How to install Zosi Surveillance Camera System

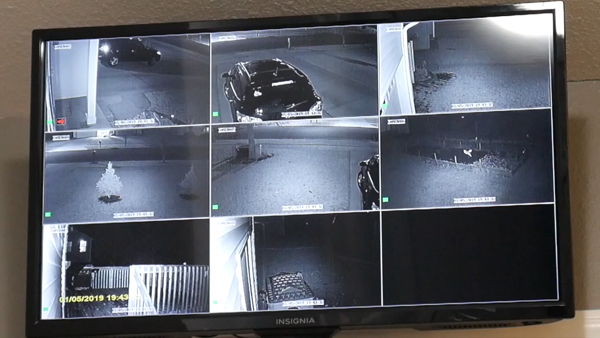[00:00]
This video will show you how I installed Azossi security cameras. There are 8 cameras included in this package. And the receiver comes with a hard drive. Some of these receivers do not come with it. So you gotta pay attention before you buy to make sure that there is a hard drive included. These are high definition cameras with night vision.